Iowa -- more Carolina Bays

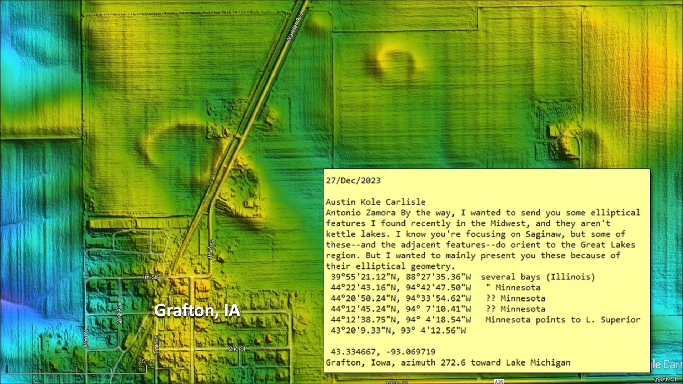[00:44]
Austin's latest notes said, By the way, I wanted to send you some elliptical features I found recently in the Midwest, and they aren't Kettle Lakes. I know you are focusing on Saginaw, but some of these and the adjacent features do orient to the Great Lakes region, but I wanted to mainly present you these because of their elliptical geometry.
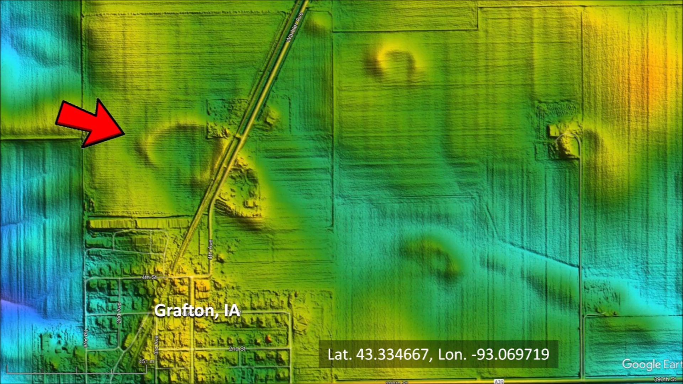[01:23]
The satellite image of this area does not show any evidence of the basins.
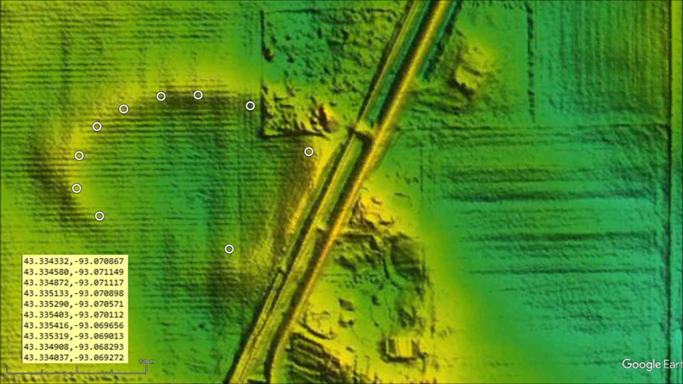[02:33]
We can try to fit an ellipse to this geological feature by selecting points along the perimeter of the structure. Portions of the Rim Basin have been destroyed by the corner of the farm, by the railroad tracks, and by plowing for the cultivation of crops.
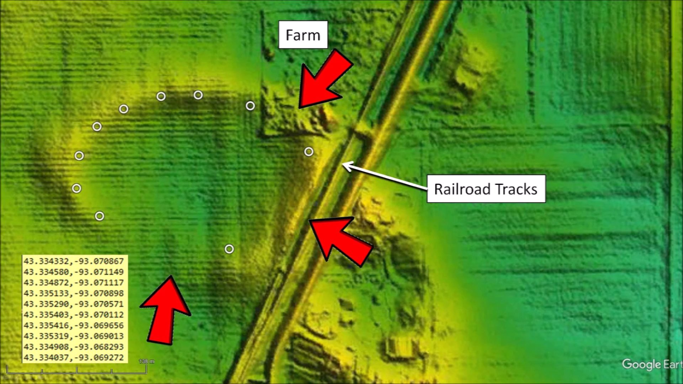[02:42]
It is not possible to determine the perimeter of the basin at these locations, so no points are selected here. I used a Python program to fit an ellipse to the selected points using the least squares method. The fit of the ellipse is very good. All the points on the perimeter of the basin fall along the elliptical path.
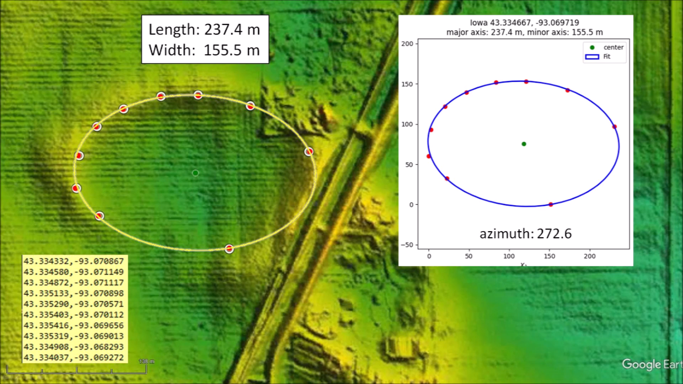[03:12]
This geological structure has all the characteristics of a Carolina Bay. It has raised rims, elliptical geometry, and as we will see, it is oriented toward the Great Lakes. This is a Carolina Bay.
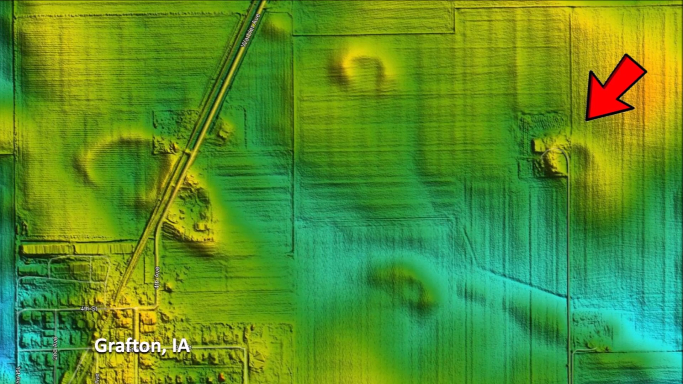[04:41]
The basin has a well-defined rim.
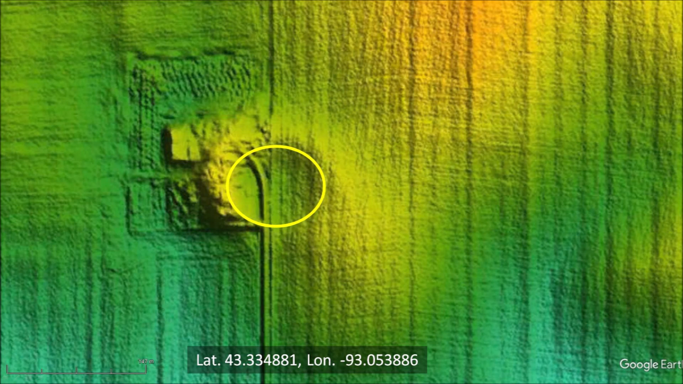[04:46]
It has an elliptical shape with a length of 90 meters.
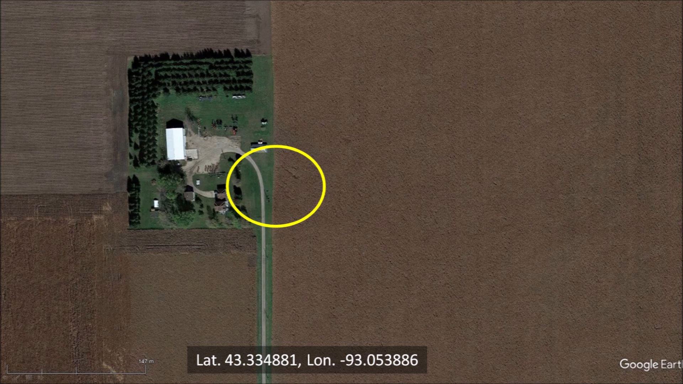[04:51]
As in the previous case, the basin cannot be seen in the satellite image. The ice projectile that made the basin by Grafton, Iowa would have measured approximately 47 meters in diameter, which is about one-fifth of the basin length.
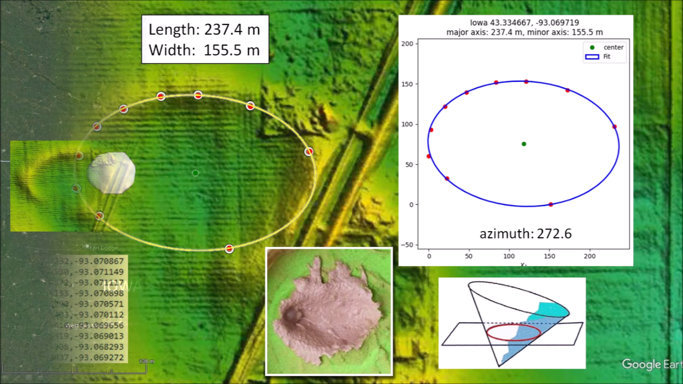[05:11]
This is consistent with the proportions of the conical structures made by experimental impacts on viscous targets. The elliptical basin has an azimuth of 272.6 degrees, which leads directly to Lake Michigan at a distance of 445 kilometers.
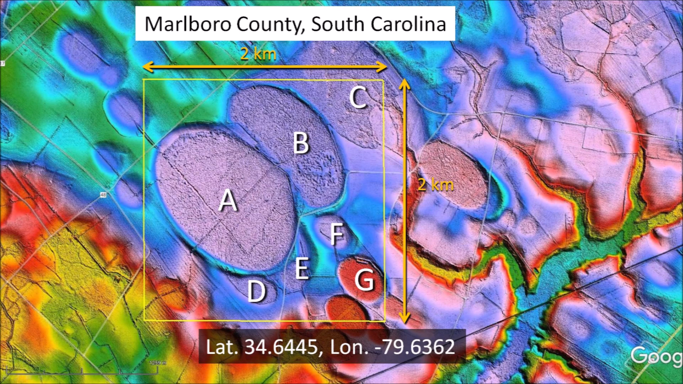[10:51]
When we add the energy required to create the Carolina Bays in the 4 square kilometer area, we get a total of 31,794 kilotons or 31.8 megatons of TNT.